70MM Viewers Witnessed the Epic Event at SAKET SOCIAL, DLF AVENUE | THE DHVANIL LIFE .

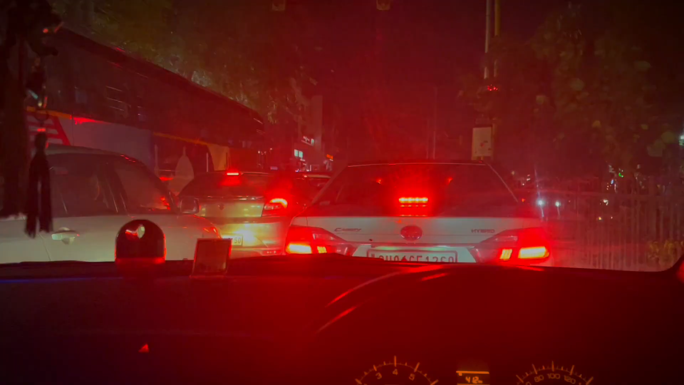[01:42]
गंदा जाम लग चुका है क्योंकि मेरे को समझ नहीं आया क्योंकि 3-4 बत्तियाँ हो चुकी हैं, अभी भी हम लोग यहीं फंसे हुए हैं।